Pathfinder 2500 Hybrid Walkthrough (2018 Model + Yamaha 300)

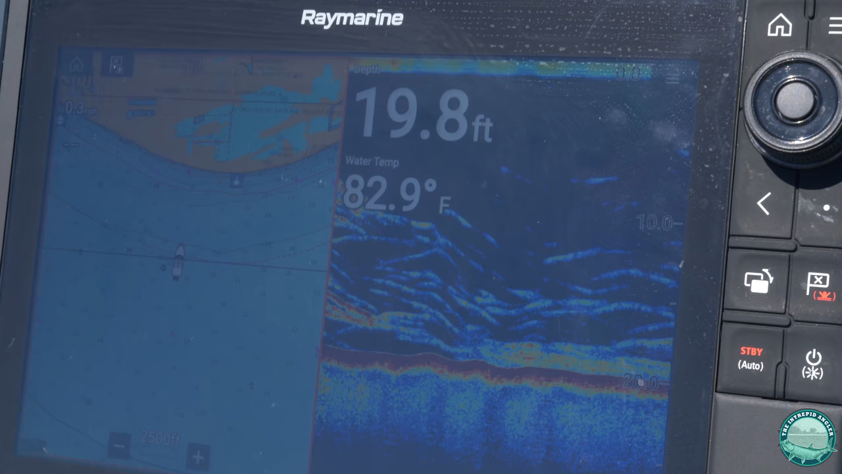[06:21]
On screen: depth 19.8 ft, water 82.9°F
down vision, so we're able to do multiple ways of sonar scanning and it's got an excellent Navionics chip in it so you're able to get a lot of overview data for your chart plotter as well. We've got a handy switchboard right here, you've got all your all your switches and all your access panel very easy to get to. We've got our Yamaha electronic display, a Rockford Fosgate sound system, trim tabs, power pull and the electronic assist here for our steering so it makes it super smooth, super easy with that heavy 300 on the back.